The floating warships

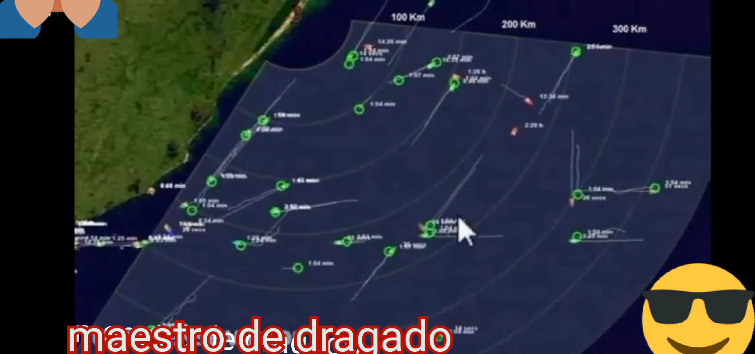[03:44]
Third, the resulting picture of surveilled areas is of such low resolution that the radar cannot establish a target track even if it detects a carrier.